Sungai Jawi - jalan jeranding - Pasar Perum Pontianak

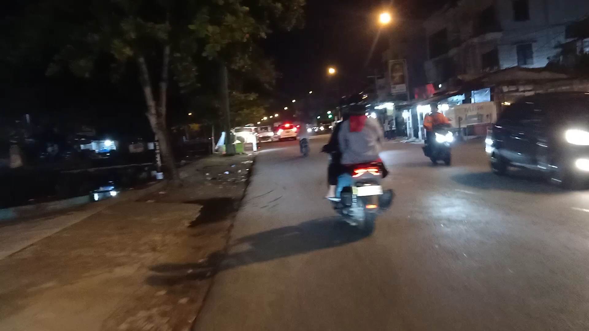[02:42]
Suasananya Sudah malam Sekarang sudah menunjukkan pukul 23.30 Atau pukul 11.30 malam Kata orang putih anak
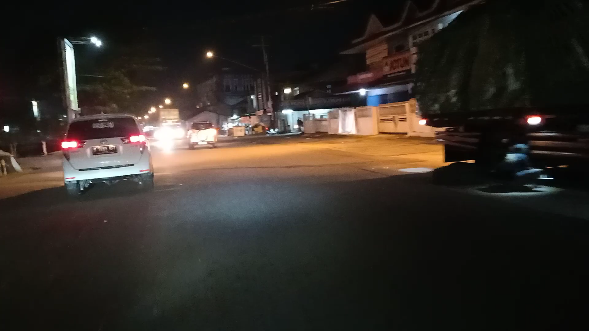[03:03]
Oke sekarang kita sampai di Simpang Lampu Merah Jeranding guys Kita coba ke arah Jeranding Kita tes kameranya di arah Jalan Jeranding Ini kan lampunya agak
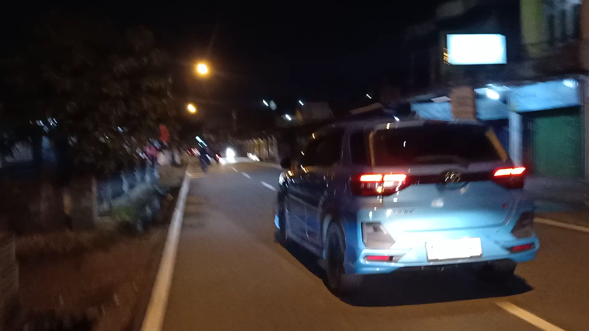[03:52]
Des Satu Dua Dicoba Oke masih di jalan Jeranding Oke masih di jalan Jeranding Sekarang kita mempercepat kelajuan Untuk sepeda motornya
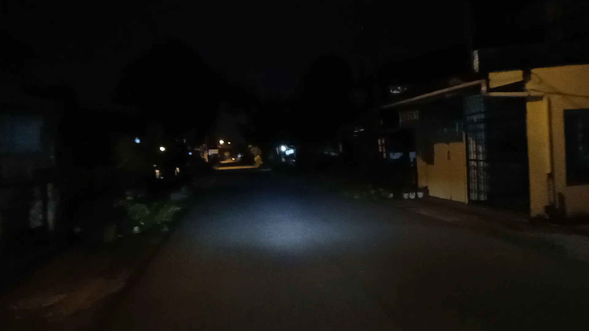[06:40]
M saat Kita ambil jalan Jalan pintas Untuk menuju Ke pasar Perum Oke Inilah dia Jalan M saat
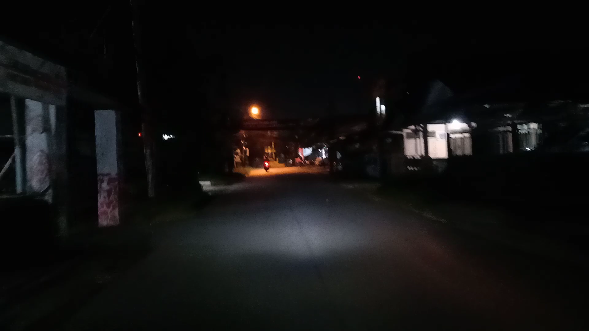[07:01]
100 meter Kita akan Ke Arah kanan Ke arah kanan
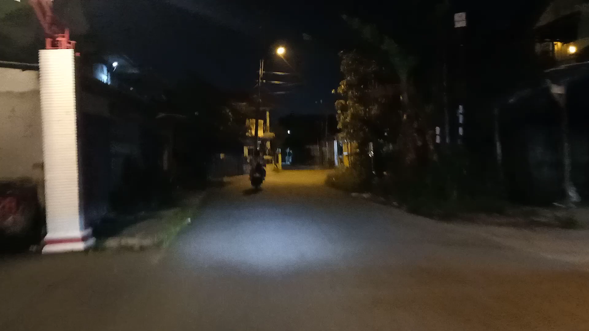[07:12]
Ke jalan Ke jalan Pumut Talib Jalan Pumut Talib Ini jalan Pumut Talib Jadi kita Tembus Ke pasar Perum Guys Pasar Perum Atau pasar Teratai Jerujo Kita 200 meter Lagi Kita Sampai Di Pasar Perum Oke Agak gelap Sudah mulai Agak gelap Darangannya
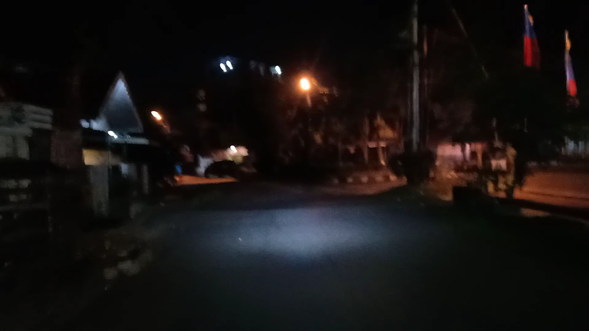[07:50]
Oke Kita Lanjut Oke Sudah kelihatan Jalan Pasar Perum